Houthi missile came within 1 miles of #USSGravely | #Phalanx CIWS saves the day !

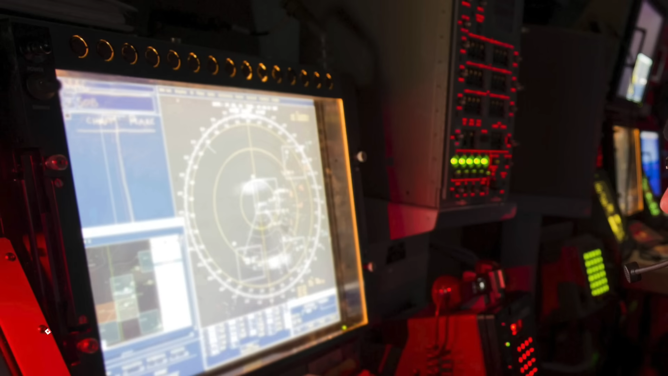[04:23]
USS Gravely, being an Arleigh Burke destroyer, is equipped with the Aegis Combat System. Aegis Combat System is designed by the United States Department of Defense Missile Defense Agency.
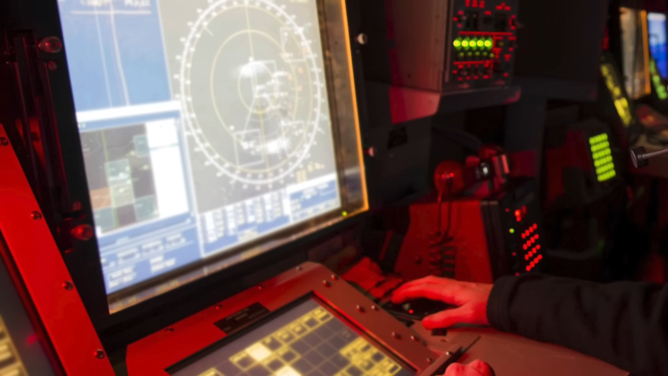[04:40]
It enables these warships to shoot down incoming threats by using the AN-SPY-1 radar and standard missiles. Aegis Combat System enables it to detect, track,
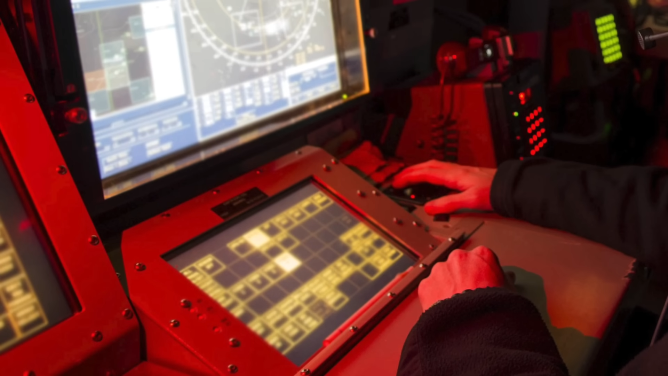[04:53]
and engage aerial threats like drones, cruise missiles, as well as short-to-intermediate-range ballistic missiles.